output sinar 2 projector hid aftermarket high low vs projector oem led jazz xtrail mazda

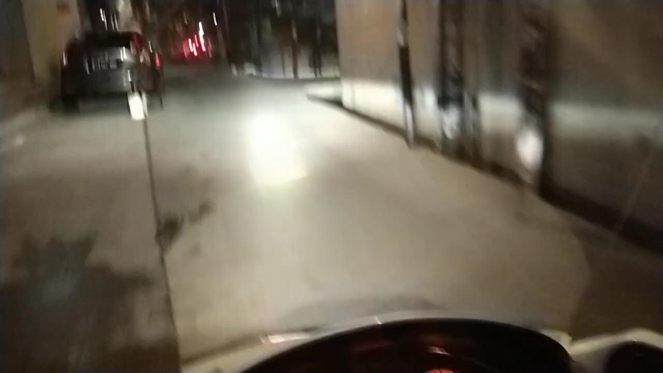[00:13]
kelihatannya terlalu rendah bisa disetel ya. Ya tebel di tengah ya. Sangat tebel di tengah.
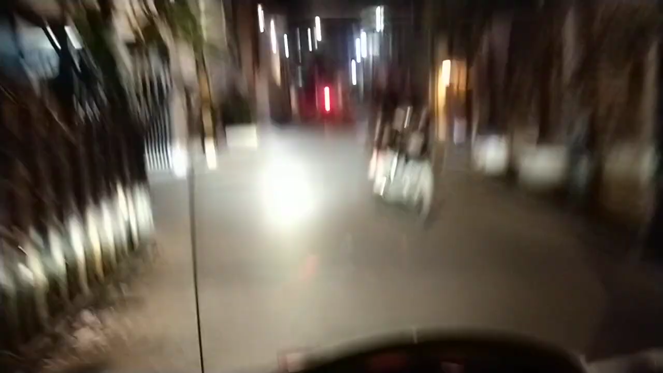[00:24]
Outputnya ya, output sinarnya ada cut off-nya, tapi
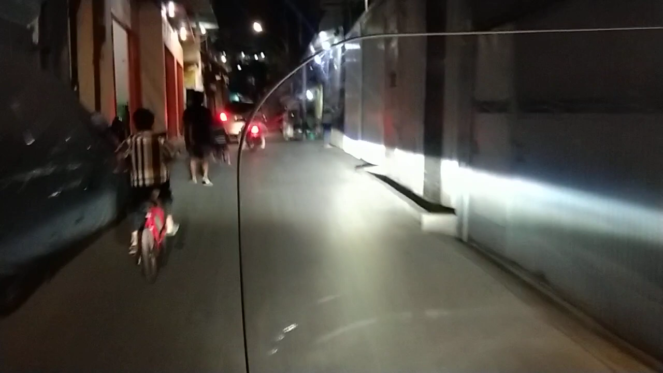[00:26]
kalau merasa terlalu rendah bisa di adjust naik.
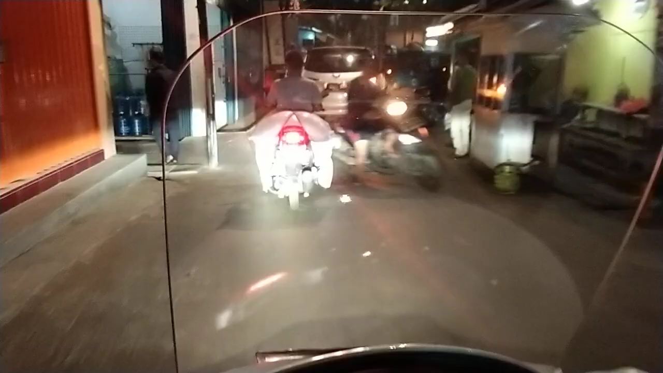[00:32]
Karena kalau ini boncengan pas nih, kalau sendiri agak rendah sedikit ya. Tapi kalau mau disetel, ditinggikan, dinaikkan bisa. Cut off-nya.
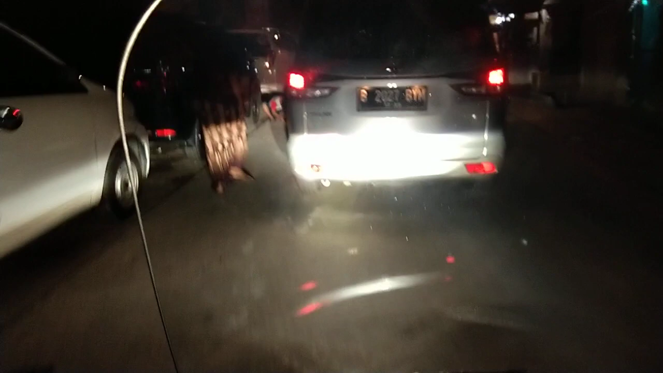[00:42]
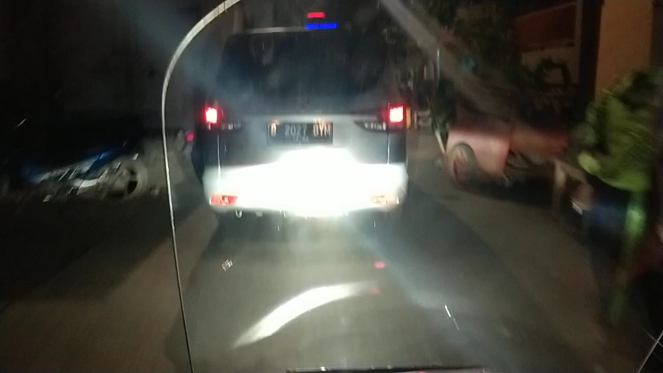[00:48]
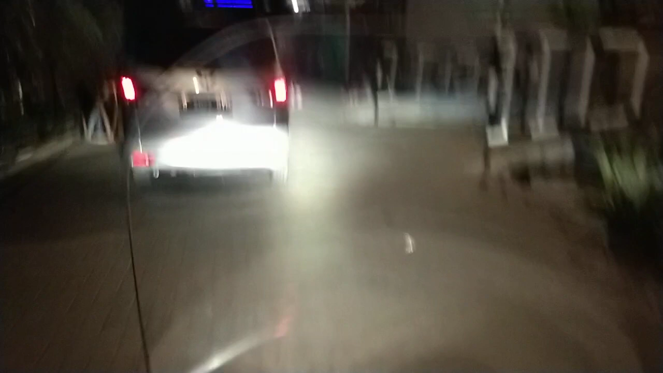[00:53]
Ini saya coba jalan di Jelambar ya.
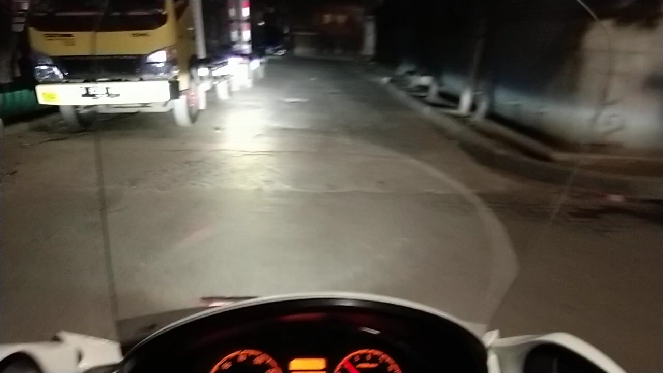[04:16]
Nah, seperti itu outputnya, ya tebal di tengah, lampu jauh.
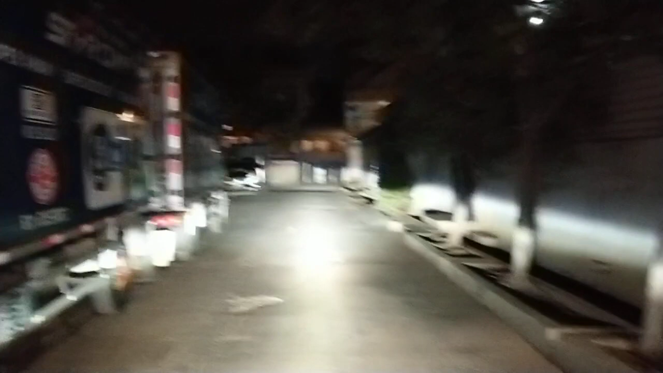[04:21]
Lampu jauh, dekat, jauh.
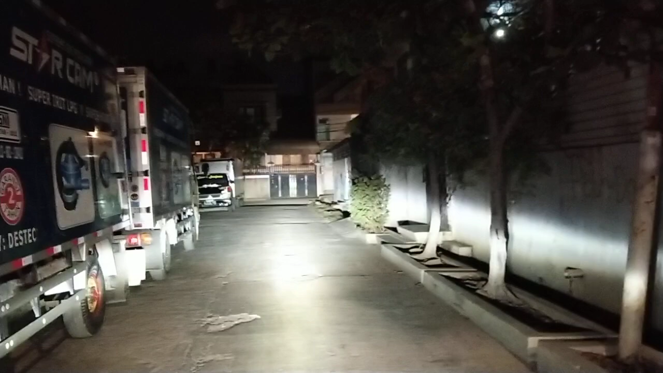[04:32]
Atas pohon kelihatan ya. Tuh.
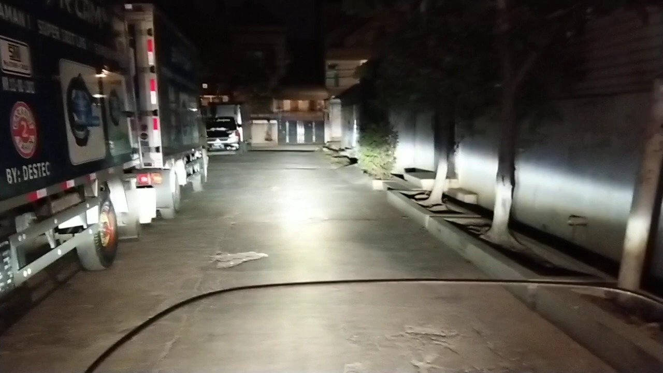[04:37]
Ya, tebel di tengah. Tebel di tengah nih.
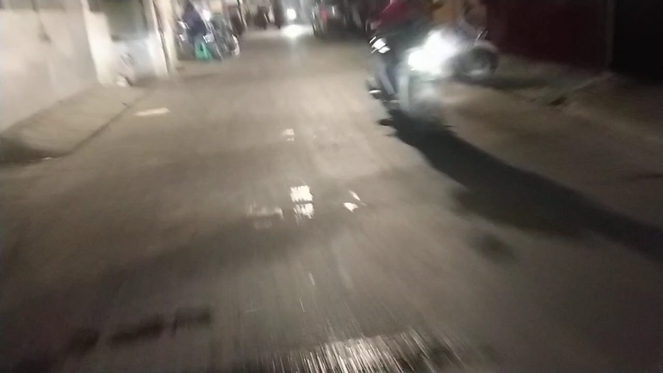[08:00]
Tadi proyektor outputnya benar-benar tebal ya, bisa terlihat dari video ini, tipis sekali.
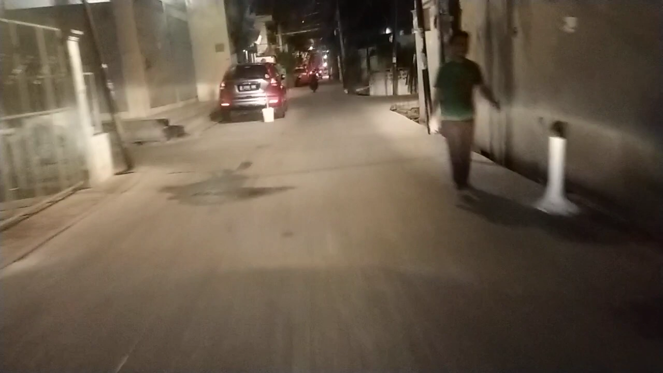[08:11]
Dan bagian tengahnya ya nggak ada terangnya, terang sama sekali. Ini lampu jalan loh, kalah sama lampu jalan ya. Saya videokan apa adanya tanpa manipulasi ya.
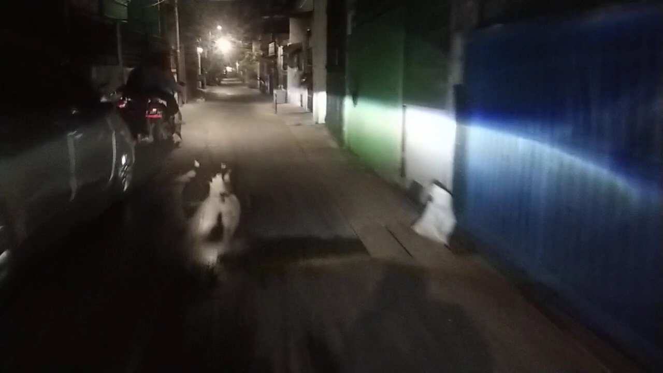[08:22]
Handphone saya Vivo, jadi Anda bisa lihat tanpa edit-edit.
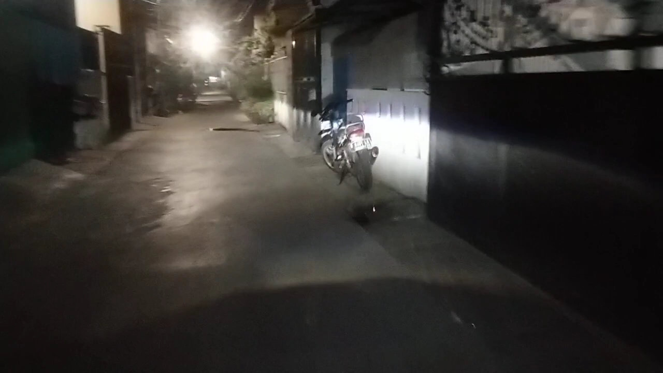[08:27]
Anda lihat sendiri perbedaannya ya. Ini proyektor LED ya. Tipis loh. Tipis sinarnya. Tengahnya ada bolongnya lagi.
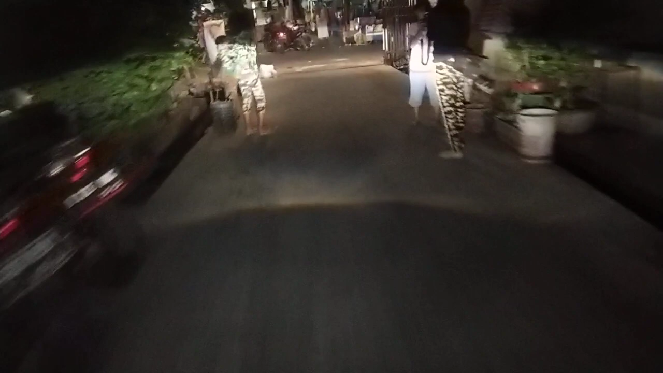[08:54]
Ya, tengahnya tidak ada bagian yang lebih terang, tidak ada bagian yang lebih tebal.
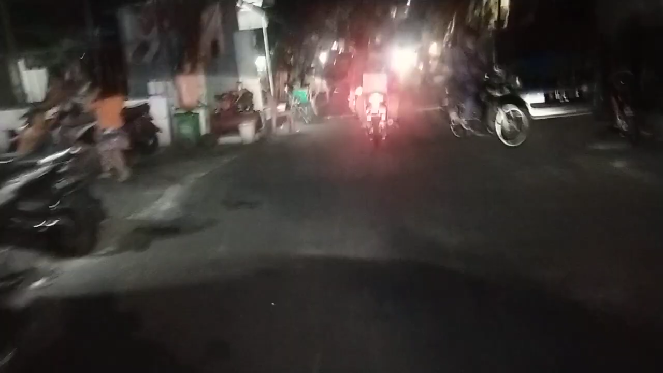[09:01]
Kalau proyektor tadi tengahnya tebal ya, terang ya. Anda lihat sendiri, tipis. Ya. Ini proyektor LED Honda Jazz, Mazda 2, Nissan X-Trail. Seperti inilah outputnya. Ini di motor saya Honda Speci, motor buat perang.
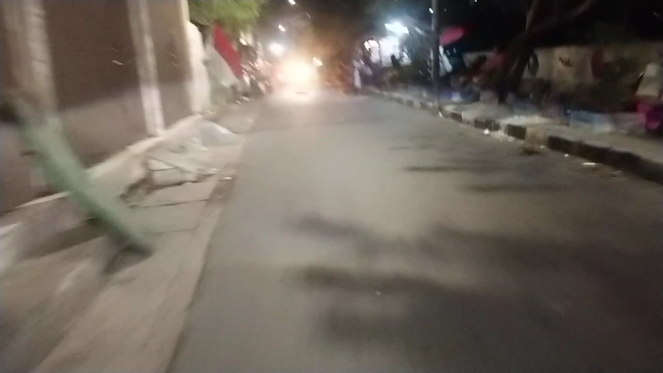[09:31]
Cut off di pinggir sih ada, tapi ya di depan tuh Anda lihat dengan lampu jalan LED kalah.
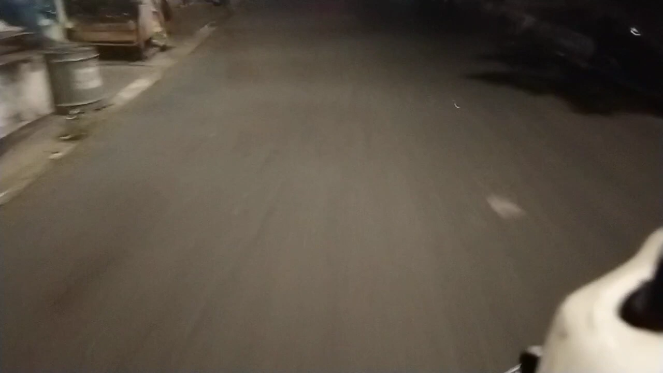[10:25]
Nah. Tipis ya, sangat tipis. Nah, lampu jalan kalah. Banyak permasalahan orang yang masang proyektor itu komplainannya sinarnya tipis. Kena lampu jalan kalah sinarnya. Ya, seperti inilah. Kalah kena lampu jalan. Tipis, ya udah pasti.